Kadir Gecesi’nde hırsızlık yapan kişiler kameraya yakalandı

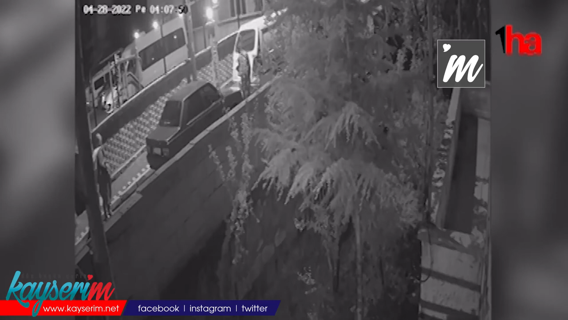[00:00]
Kayseri'de girdikleri binalardan 30 bin lira değerinde malzeme çalan kişiler sokaktaki araçlardan da ekipmanlar çalarak kayıplara karıştı. Olay Kayseri'nin Melikgazi ilçesine bağlı Esenyurt mahallesinde meydana geldi. Kimlikleri henüz öğrenilemeyen kişiler bir binadan 30 bin lira değerinde malzeme çaldı. Olaydan sonra araçları inceleyen kişiler araçtaki ekipmanları da çalarak kayıplara karıştı. Yaşanan hırsızlık anı bina güvenlik kamerasına saniye saniye yansıdı.